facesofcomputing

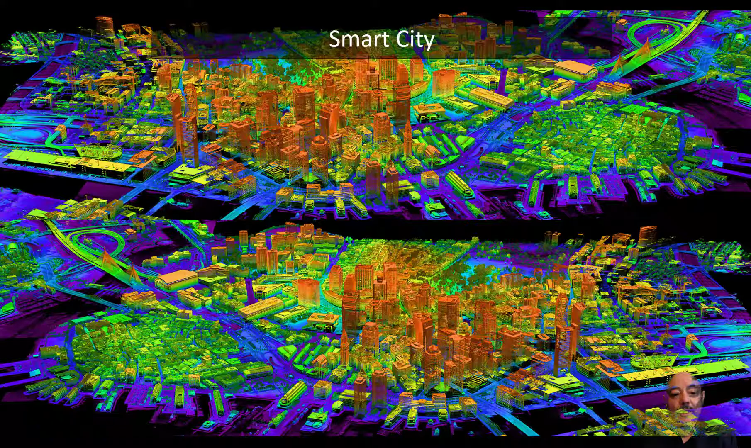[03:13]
Our sensors are getting smart. We can fly drones with LiDAR.